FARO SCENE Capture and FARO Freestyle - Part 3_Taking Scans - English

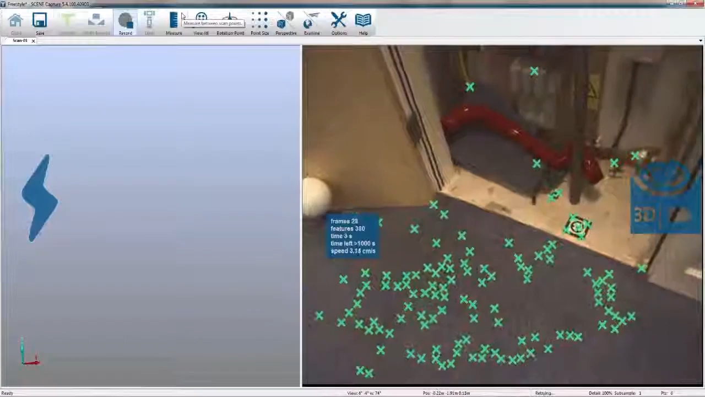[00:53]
see that the video camera is starting to capture data of where I'm moving the device around from and to.
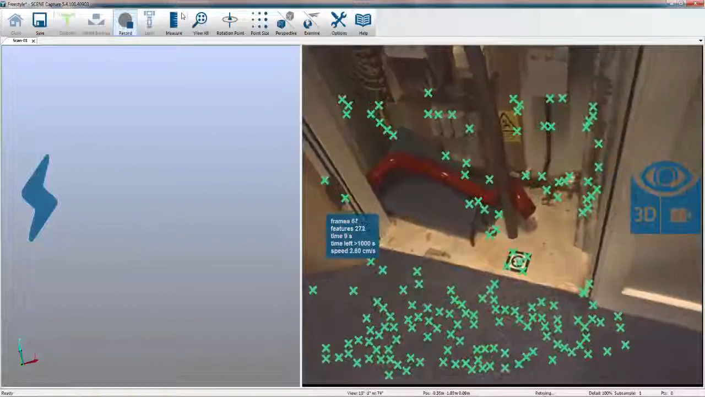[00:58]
The green dots are being projected by the projector and it's picking up points of interest which tells me that I've got a good distribution of measurable points. It's also tracking where it's been and where it's going to so it can link the frames together.
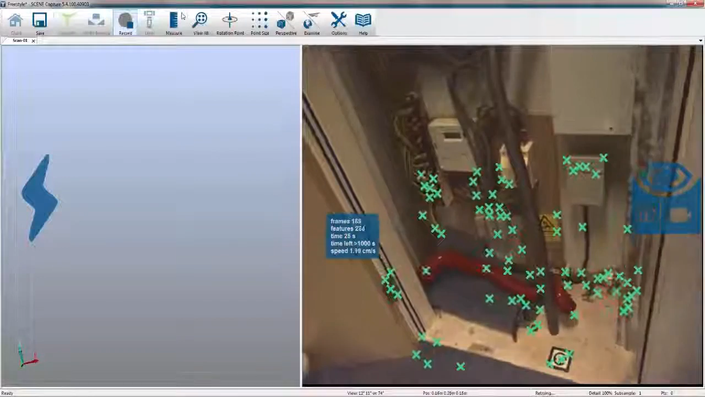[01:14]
On the left hand side you can see that no physical
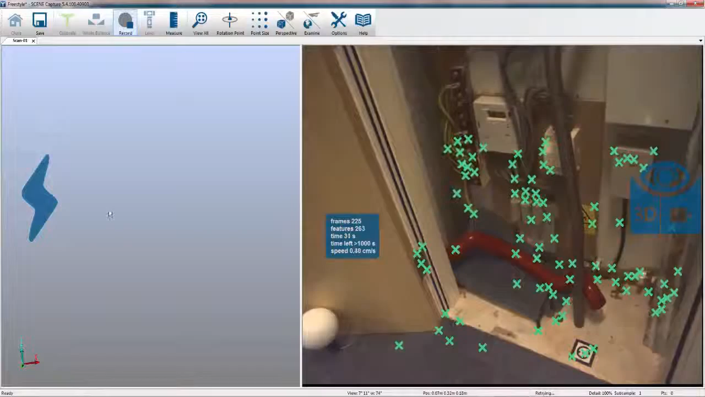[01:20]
data is being collected but I do have a symbol here which enables me to turn the flash on or off in areas which become dark.
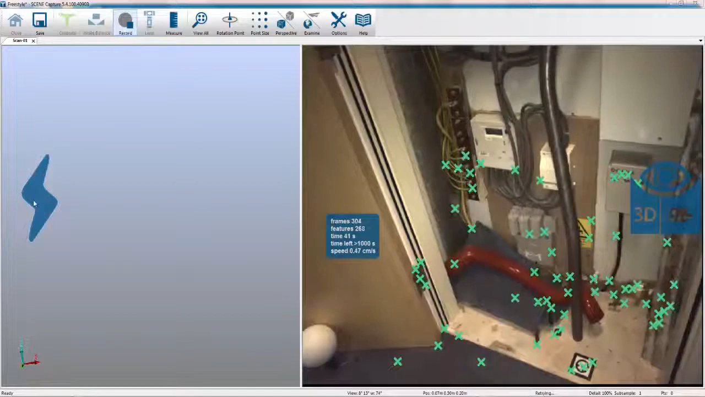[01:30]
So if I turn that on you can straight away see on the right hand side that it's become more illuminated or I can turn it off. We can also toggle the views by clicking on the icons here either into track mode
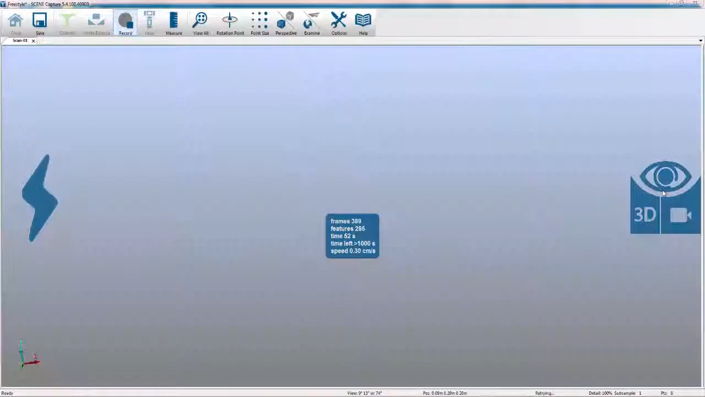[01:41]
in scanning mode or having everything on so if ever you find yourself with no windows on the screen simply click on those icons there and you're away.
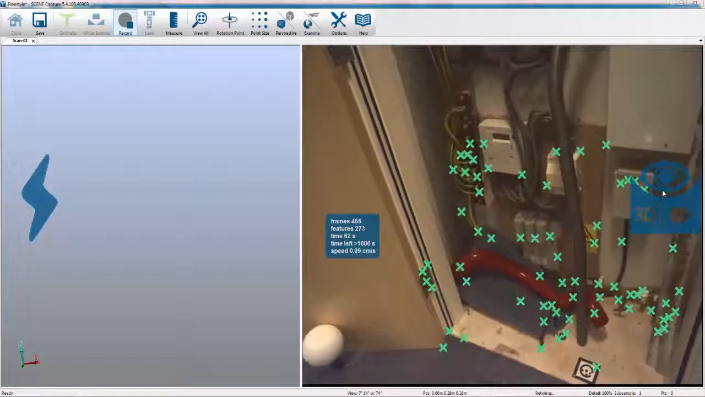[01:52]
So what I'm actually going to do is press stop on that scan because I'm not close enough to the data and then what we're going to do is we're going to go into the settings and change them.
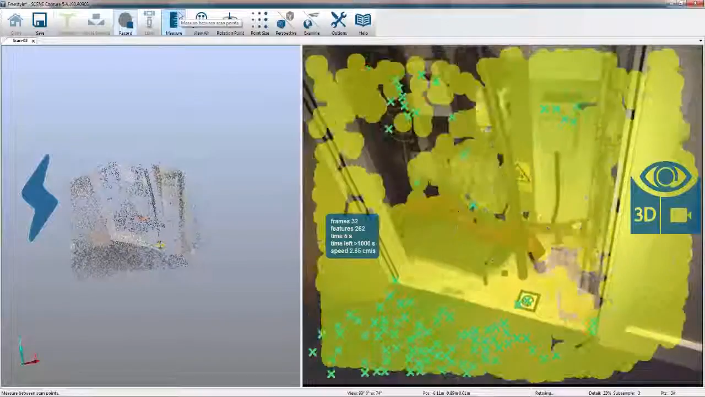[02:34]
and this is telling me that the data capture is good so areas where
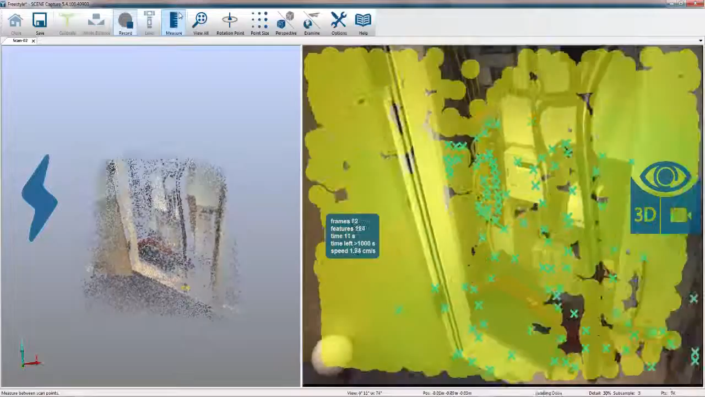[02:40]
I haven't got yellow are areas where it's not capturing data and on the left hand side you can start to see the point cloud building up
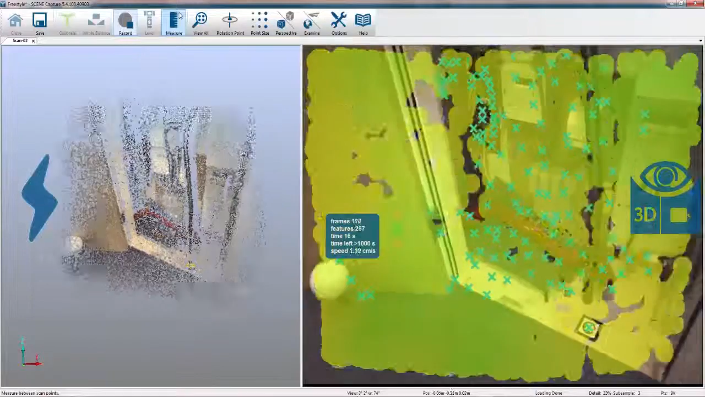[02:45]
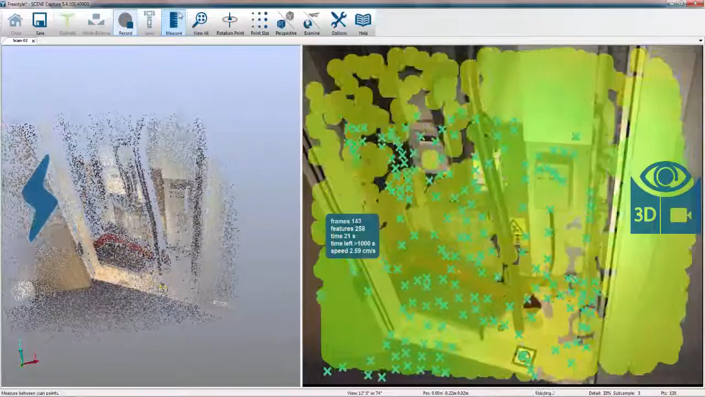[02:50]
the slower I move the more data is being captured because the resolution is controlled by
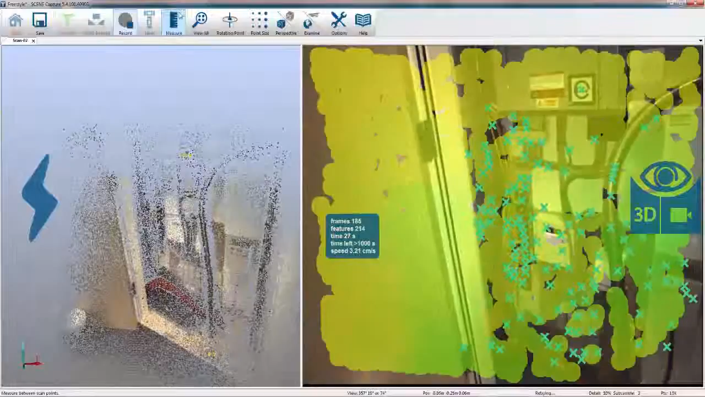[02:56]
the speed and the angle at which you're moving the device so if you start to twist the device if I twist to the
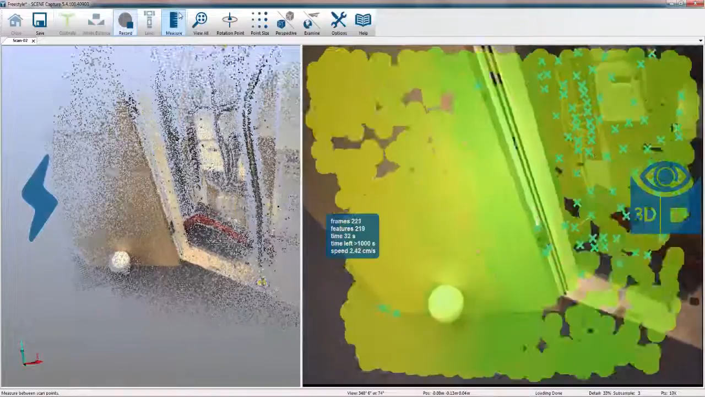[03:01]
right you'll notice that the image on the right and the left are starting to twist but I'm actually capturing data in and around behind that sphere.
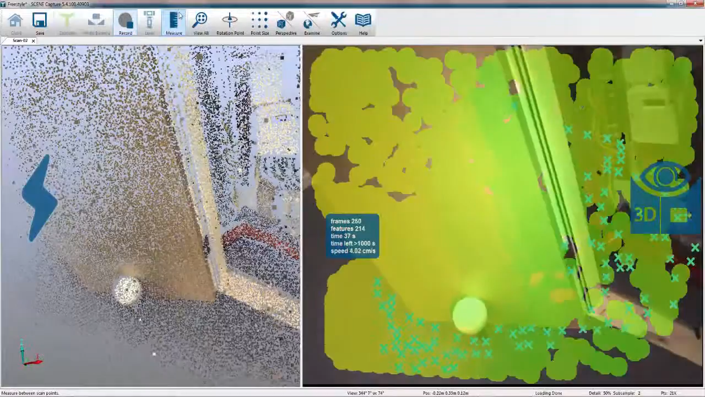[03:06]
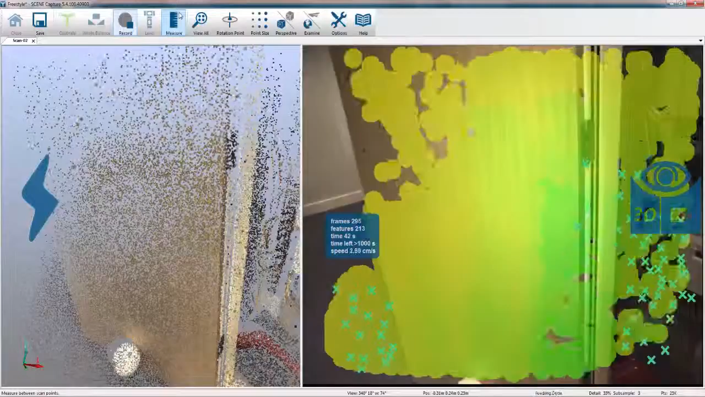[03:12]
If you inadvertently move too quickly then what you'll get on the screen is the system telling you that in the bottom right hand corner this is the point at which we lost tracking and in the top left is the
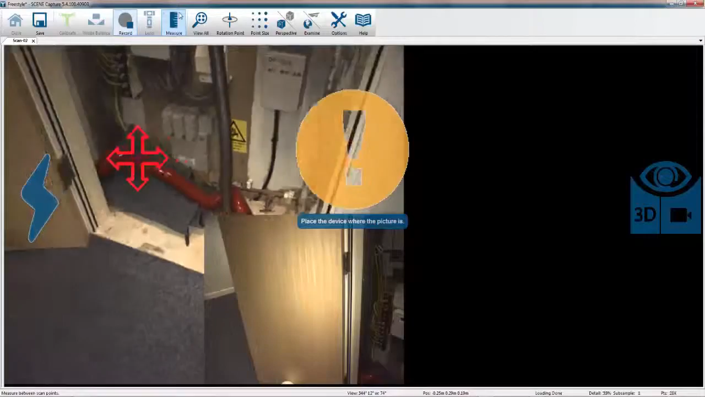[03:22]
active camera which saying position yourself in that location and I'll continue to scan
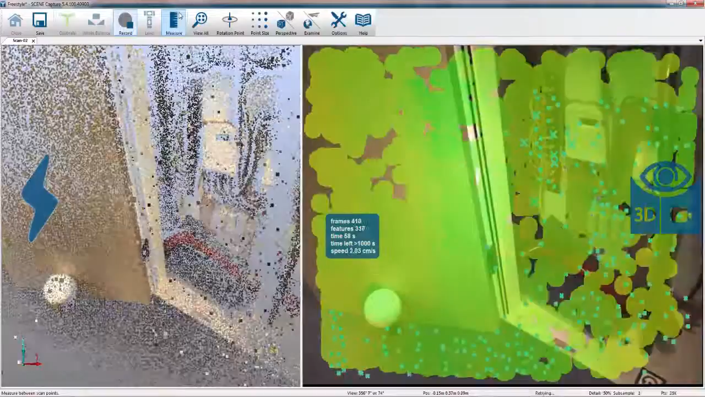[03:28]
so you can see that all I did was slowly move across.
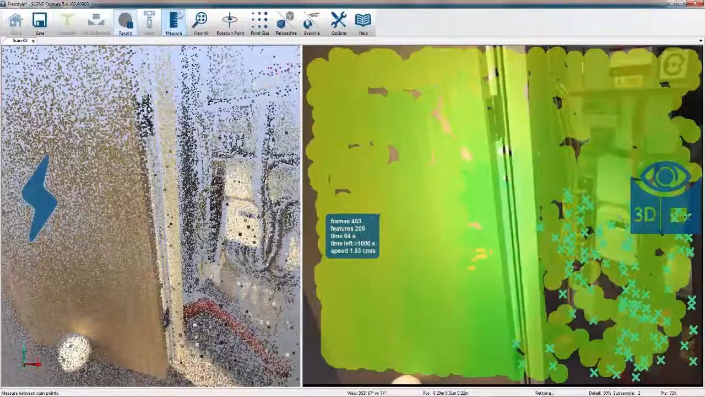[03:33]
What I'm going to do now is press stop this will then return back to the screen it
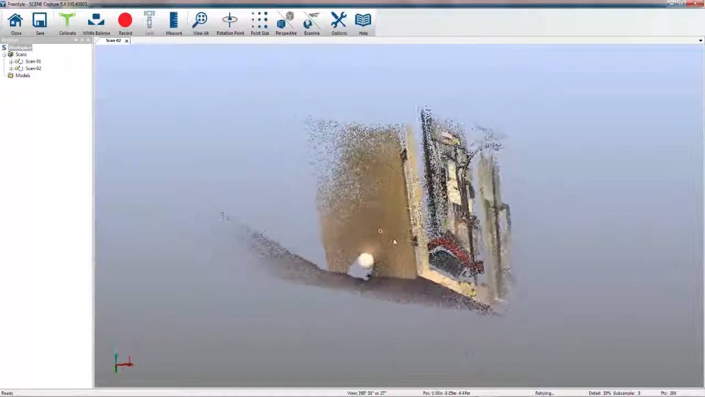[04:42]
Because the system has no built-in inclinometer we also
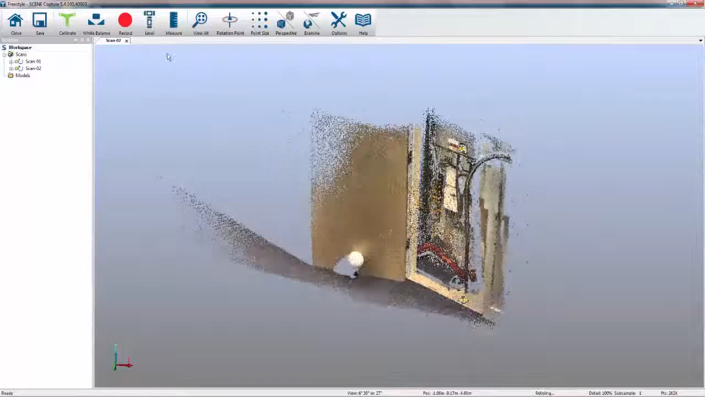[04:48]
have the ability to level a scan just by simply picking three points on the floor
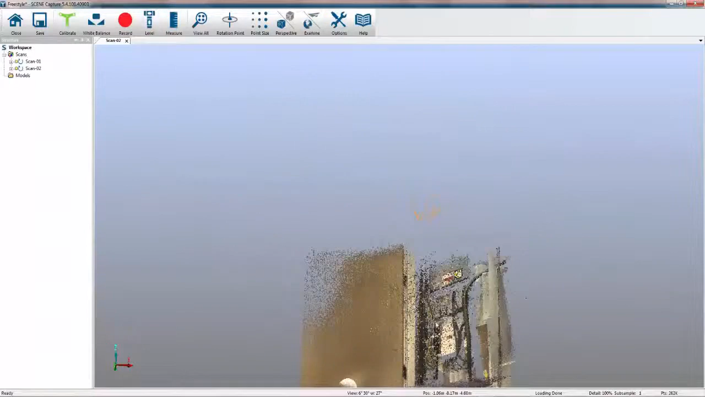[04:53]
that will level the scan and tell me that that particular area is flat on the screen so it aligns back to our common UCS.
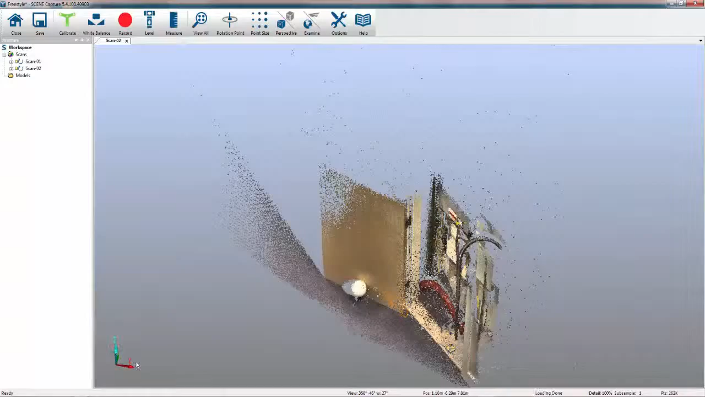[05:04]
A bit of time what I've actually done is gone in and performed two scans in the cupboard. I've done one covering the left hand side of the cupboard and one covering the right hand side of the cupboard. I haven't spent too long trying to pick up the detail I thought I'd just create the scans that I can then link into the focus data at a later date. So before we move on to the next subject in the room one little tip what you'll see here is now we've done the scans we've got scan 01 and scan 02.